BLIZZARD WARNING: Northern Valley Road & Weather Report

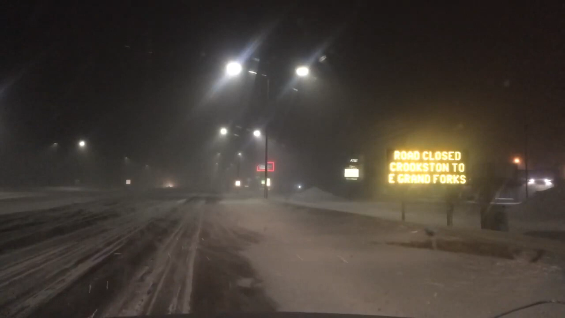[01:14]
according to the DOT road is closed here highway 2 Christian to Grand Forks for those of you who are planning to work today